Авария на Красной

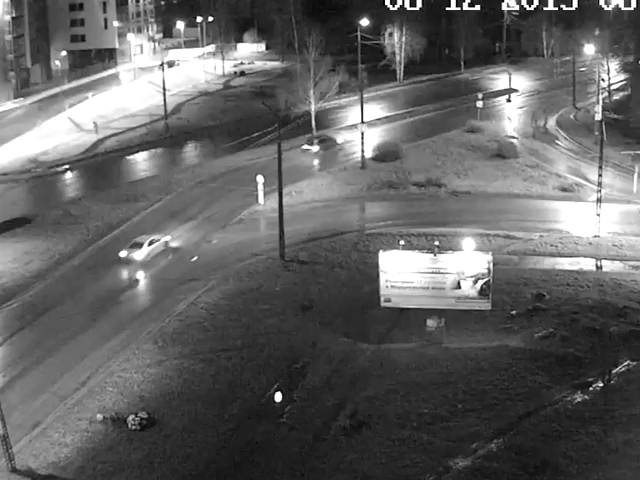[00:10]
Приметы иномарки были переданы всем нарядам. Фольксваген был обнаружен в городе, его водитель отказался останавливаться. На перекрестке улиц Красная и Антикайнина произошло столкновение Фольксвагена с автомобилем Део.